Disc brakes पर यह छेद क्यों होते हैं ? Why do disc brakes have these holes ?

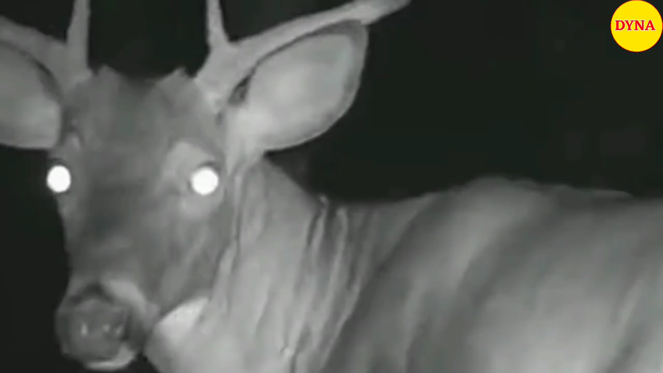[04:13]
इस परत की बज़ए से ही जैनबर कम रोशनी में भी अच्छी तरह